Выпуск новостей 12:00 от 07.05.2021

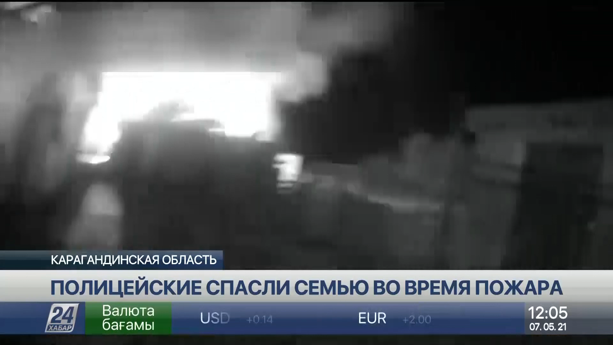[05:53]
Немногословные полицейские о пожаре рассказывают обыденно и сухо, но в то утро во дворе был настоящий ад.
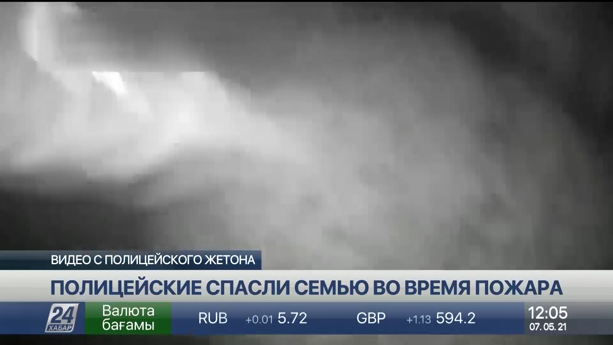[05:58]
Хозпостройку объяло пламя, за дверью громко кричали обезумевшие от страха животные, а огонь вот-вот мог перекинуться на жилой дом.